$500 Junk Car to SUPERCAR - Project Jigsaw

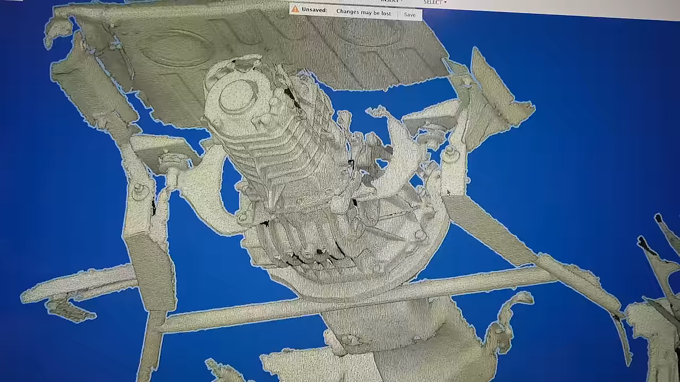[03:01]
I got all the data I need, I believe. We've got the shifter right here, that like counterweight.
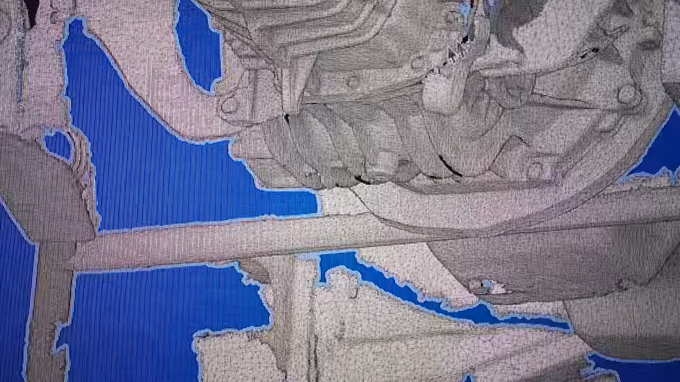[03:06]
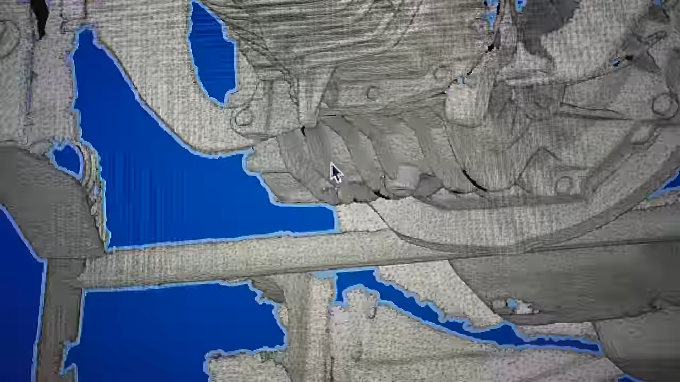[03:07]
The diff here is the lowest which I also need to work around, which I need to scan.
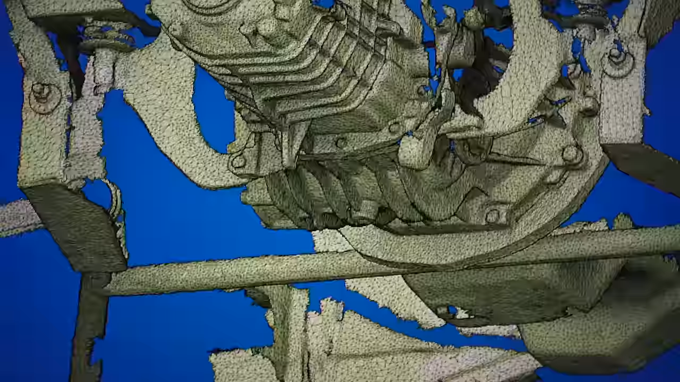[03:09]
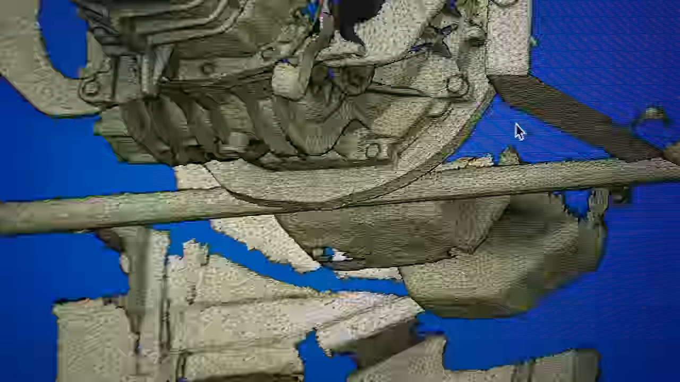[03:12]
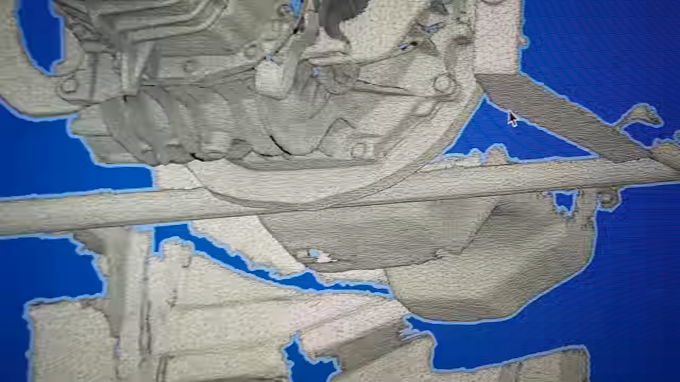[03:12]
As well as I also have these plates right here,
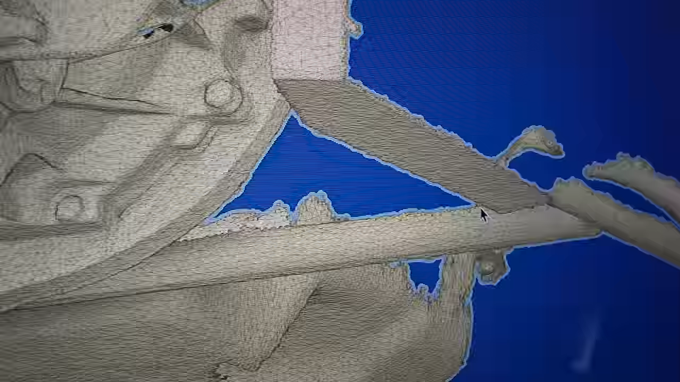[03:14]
which we're going to mount the plate I'm going to make.
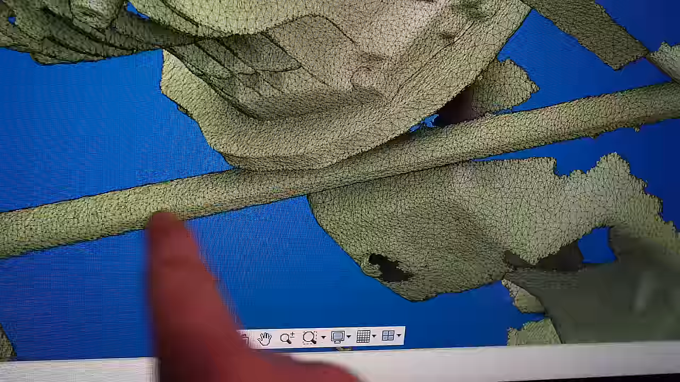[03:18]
We're also going to mount on the tube right here.
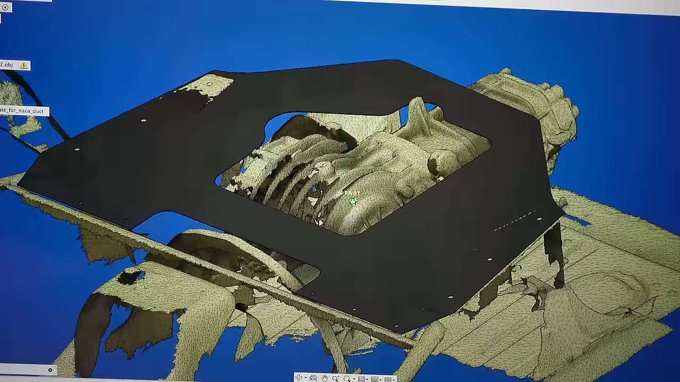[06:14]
You can see how nice it is to be able to 3D scan and model in a 3D plane and be able to mock up around these parts.
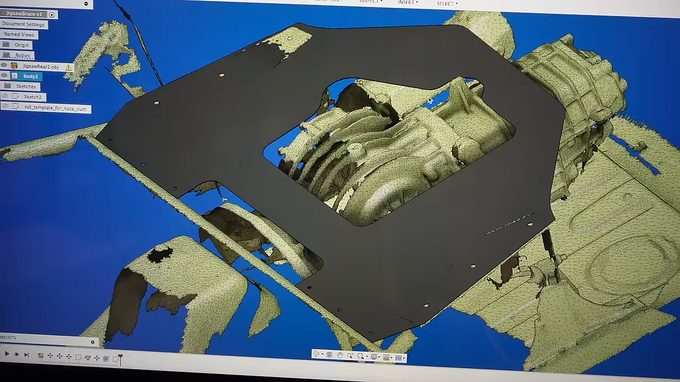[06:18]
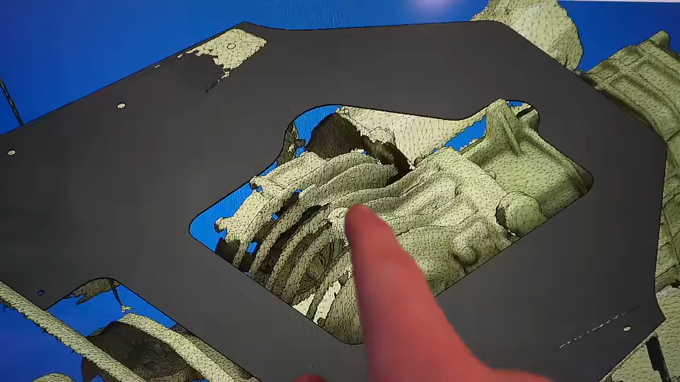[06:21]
Like at the bottom of the diff here where it protrudes through this little peg right here.
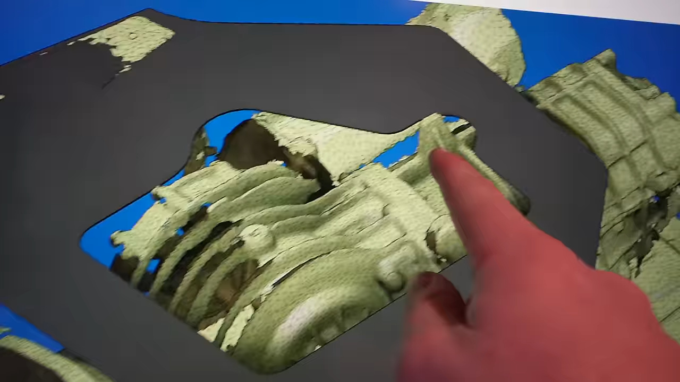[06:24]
Even the edge of the bar up here where I can then go through and
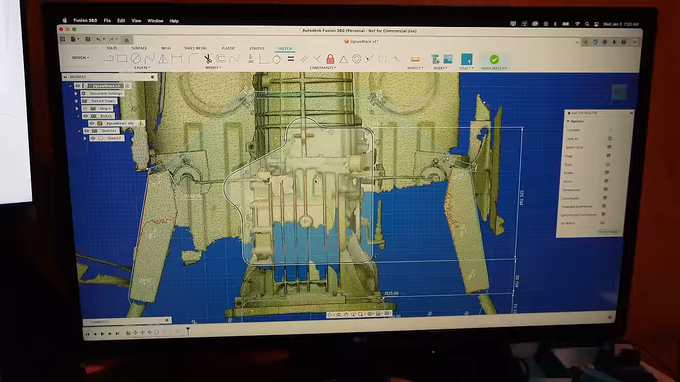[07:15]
Now this might be hard to see here but if I go to the sketch I can kind of highlight up here this little lofted edge here.
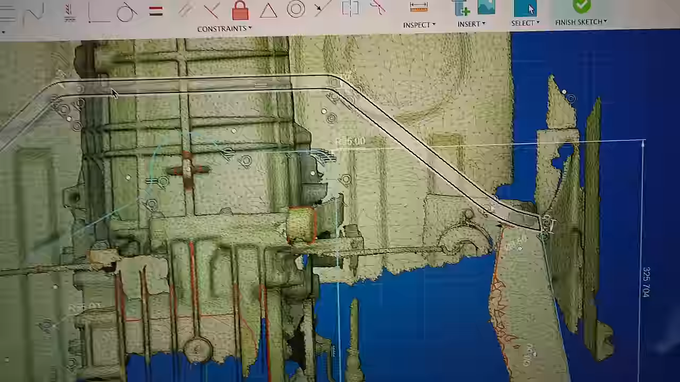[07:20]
So this edge right here I offset another line.
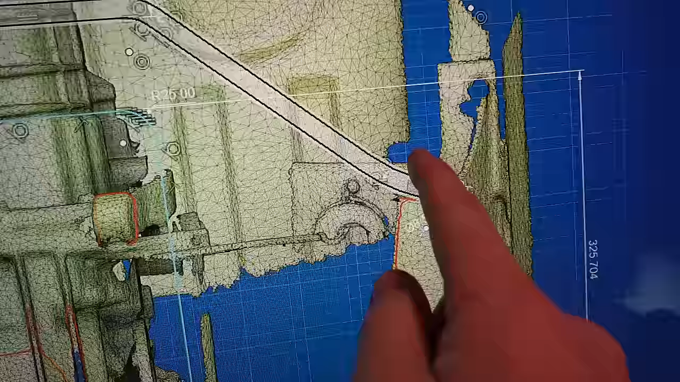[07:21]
This is going to get rolled over and flanged over to add strength and rigidity to this plate.
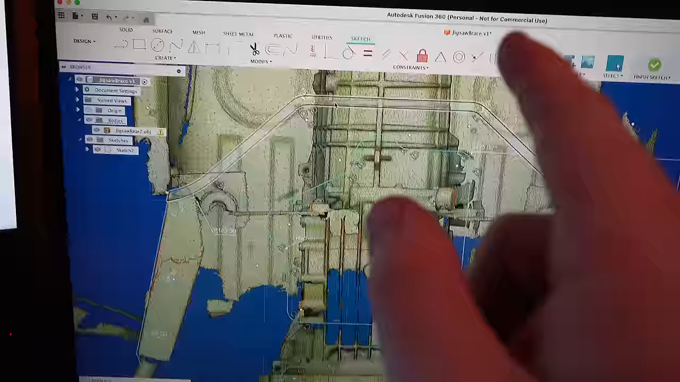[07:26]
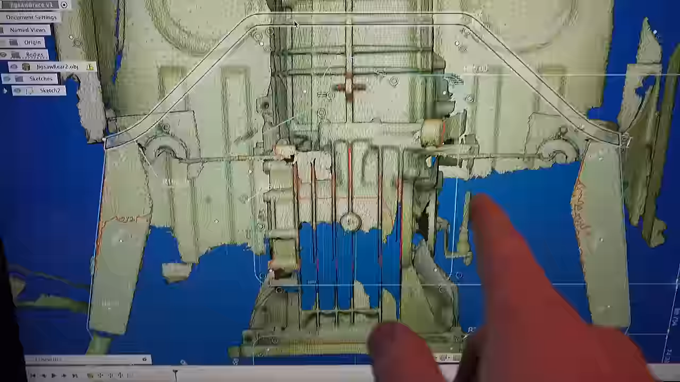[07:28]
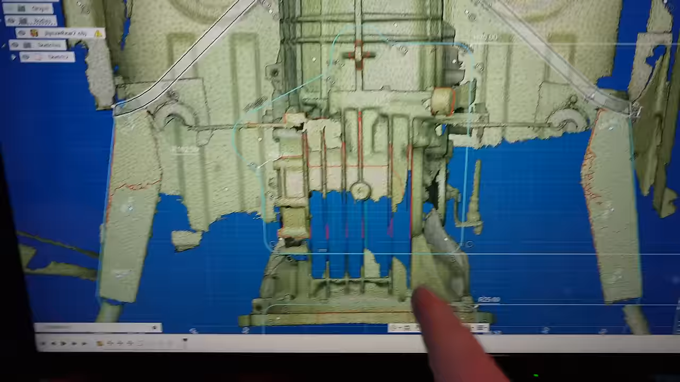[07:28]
I'm also going to do the same thing along this inside hole I think.
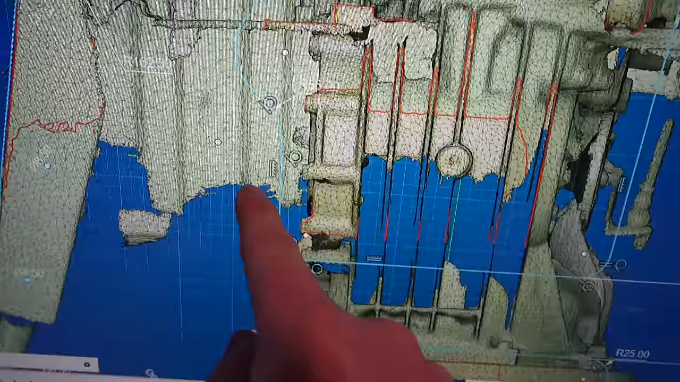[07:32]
It's going to be a little complicated to do that but I think that'll add a good bit of rigidity. We'll see what I do in the long run when I actually get down to the shop.
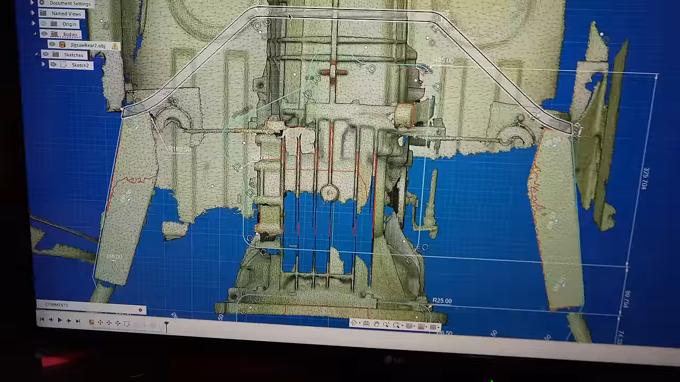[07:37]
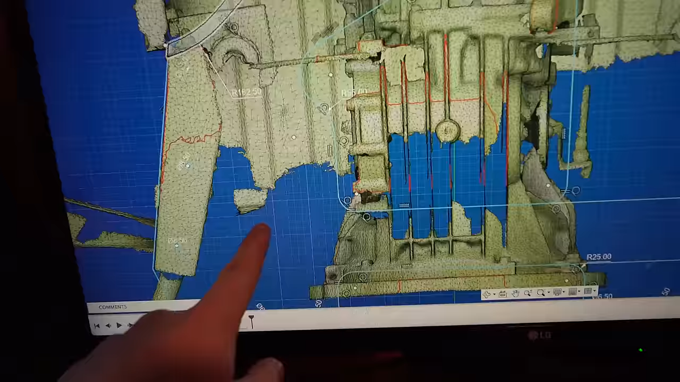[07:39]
Back in here in these spaces right behind the bell housing because this is towards the rear of the car I want to add NACA ducts.